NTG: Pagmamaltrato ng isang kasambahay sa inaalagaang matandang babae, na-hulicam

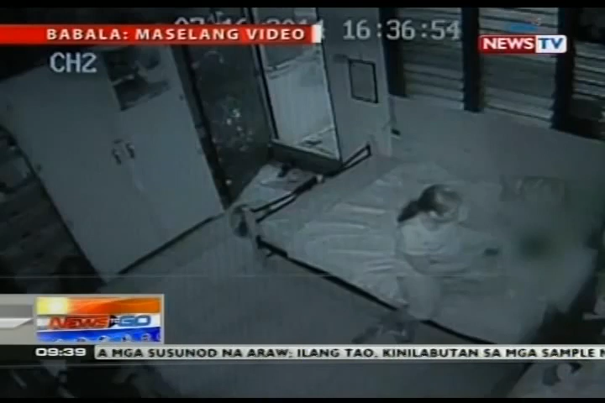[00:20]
Sa CCTV video na ito, makikita kung paanong minaltrato ng kasambahay na si Emily Magbanwa ang bedridden na 85 taong gulang na si Lola Rosa, di niya tunay na pangalan. Sa kuwang ito noong July 16, habang pinapakain ng kasambahay si Lola Rosa, una netong hinampas ang matanda sa kamay at nginudnod ang kutsara sa bibig. Ilang sandali pa, tila mas nanggigil pa ito. Habang pinupunasan naman ang bimpo, di maipaliwanag kung bakit tila gigil na gigil ang kasambahay sa kanyang alaga.